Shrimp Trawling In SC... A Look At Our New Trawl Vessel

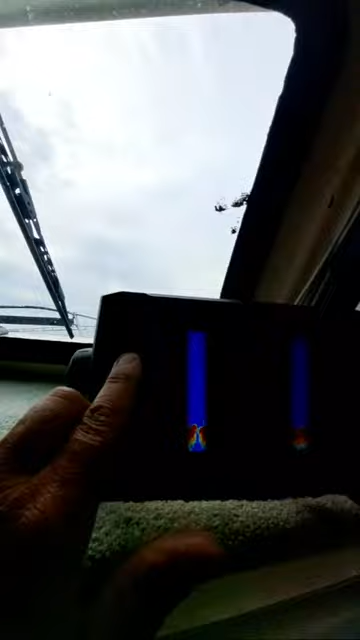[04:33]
And you can see right here a little bit, guys, we're moving at 2.6 mile an hour.
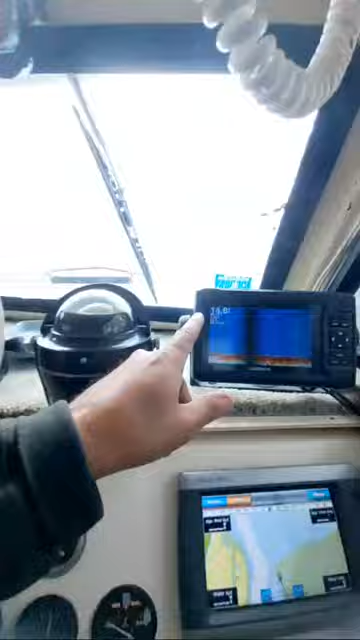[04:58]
that's why you're seeing we're pulling about 3 miles per hour. The tide is kind of helping us move in.